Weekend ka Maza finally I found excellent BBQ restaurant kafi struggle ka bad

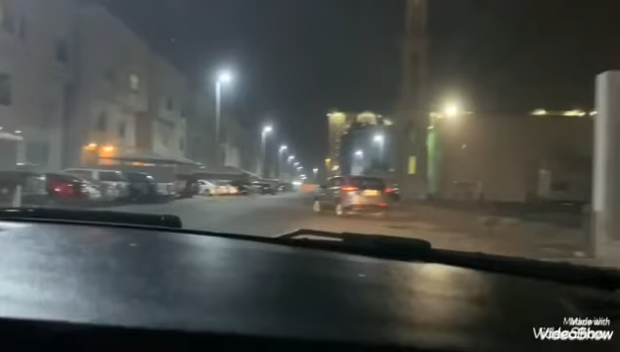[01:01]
یہ اب ہم گھر سے نکل چکے ہیں اور اب ہم جا رہے ہیں یہ سامنے ہمارے گھر کے مسجد ہے میں رجبن باتیں کر رہی ہیں راستے میں بس یہی دیکھ رہے ہیں کہ یہ کہاں پہ ہے اور گوگل میں ایپ کی مدد سے ہم لوگ جائیں گے زیادہ دور نہیں ہے میرا خیال ہے تقریباً ٹین ٹو فیفٹین منٹس کی ڈرائیو ہے